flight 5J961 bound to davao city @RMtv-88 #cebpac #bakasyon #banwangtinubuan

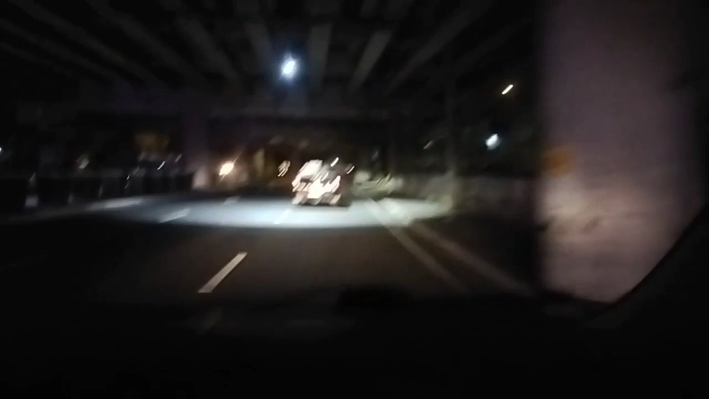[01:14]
Ito po yung area na to. Nasa area ng Pasay.
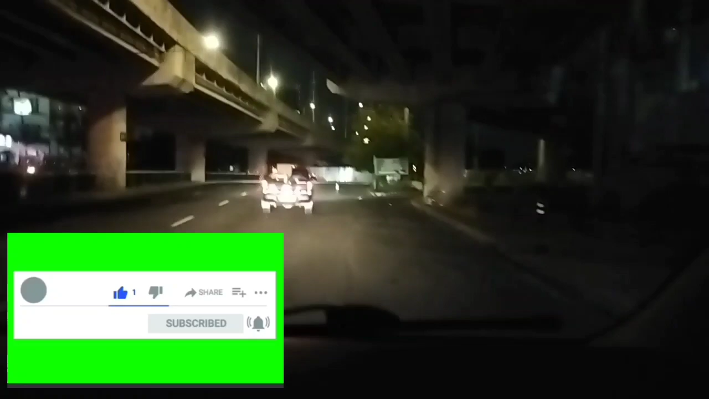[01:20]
Nasa ilalim po ito ng Skyway. Papasok na po kami ng Terminal 3. Alright. Ayan. Siya na kayo sa reception, no? Kasi medyo inuuli dito ng mga nagpapagaling nga, 2:01 2:01 in the morning. Ang ulurum din kasing iba dyan na grab. Hintay ng guwaplero. Ayaw ang parking doon. Kaya papasok. Medyo madaanan ng patrol.
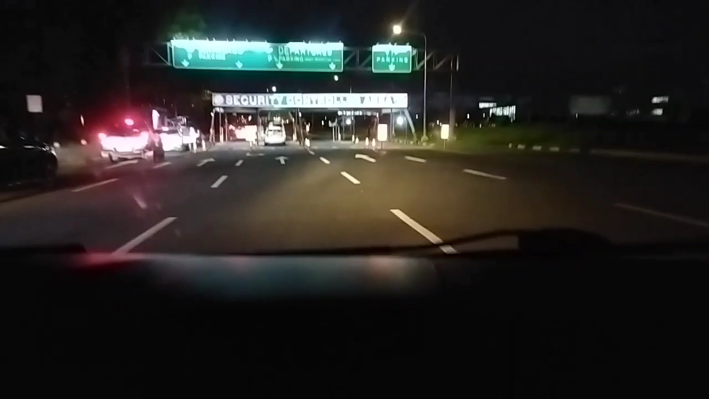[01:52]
Tama, yung security controlled area. Yun. Terminal 3. Wala, fiction. Wala. Wala ang gwardiya ngayon? Wala. Ayun, sa left side. Hoy, saan ka? Departure. Okay. Stash pala tayo. Sorry. Bawal ang problem.
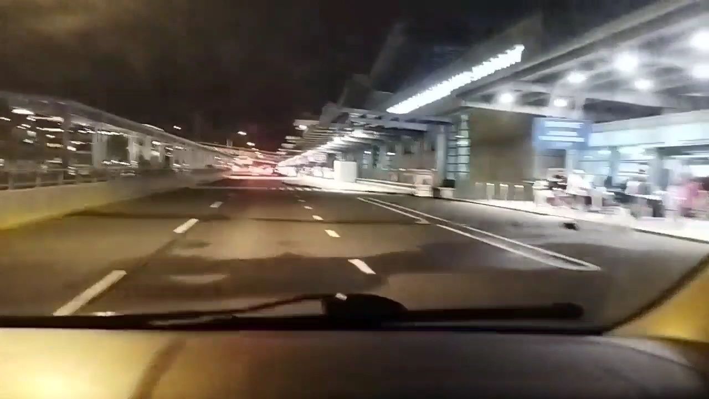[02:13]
Yan. Papasok na kami sa terminal. Marami na kami bumaba. Kahit saan lang kami dyan, pwede. Maghanap kami ng mapapasukan. Umaran pa binang sapatos dito ngayon? Ito baran pa? Minsan may checkpoint na grabe. Dito ba tayo pipila? Parang haba, doon tayo sa bandarong kaya. Totoo na?